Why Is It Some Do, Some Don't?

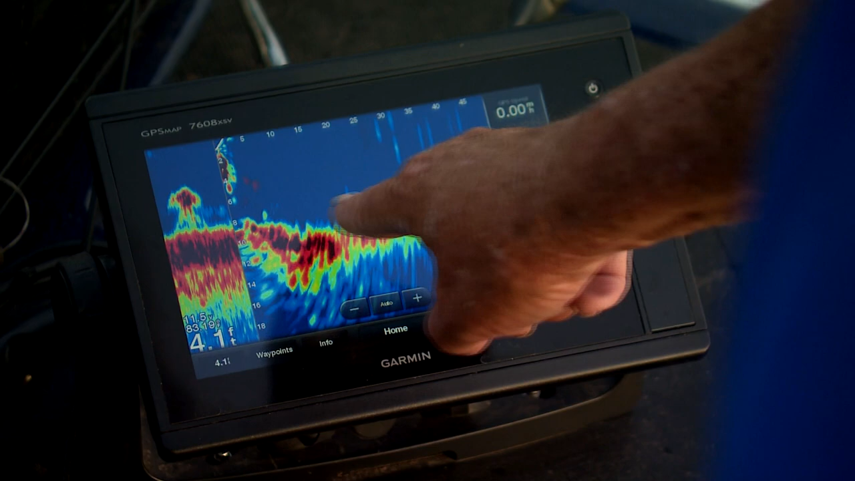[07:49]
to be able to scan out and see fish moving,
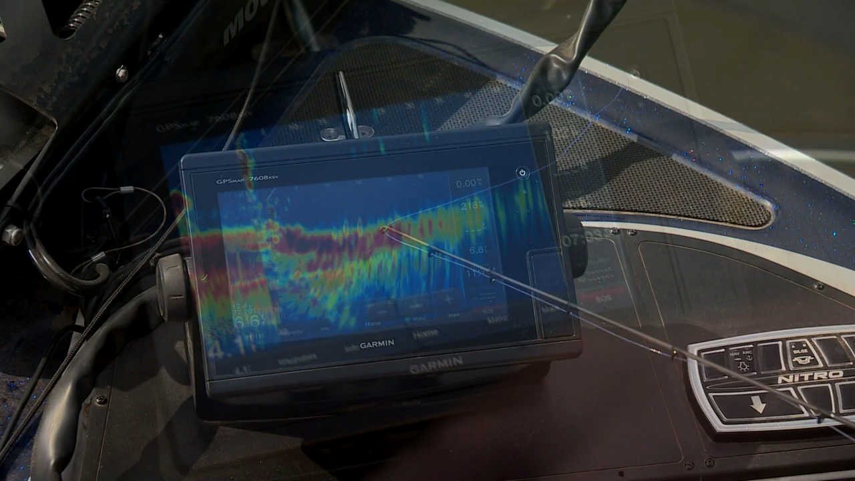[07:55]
how far they are from you, and to be able to even cast them and catch those fish that you see.